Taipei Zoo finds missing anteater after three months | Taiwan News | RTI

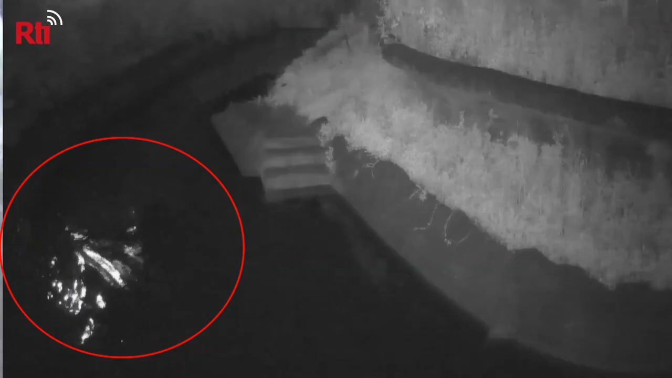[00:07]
She jumped into a moat with her baby and made a break for it.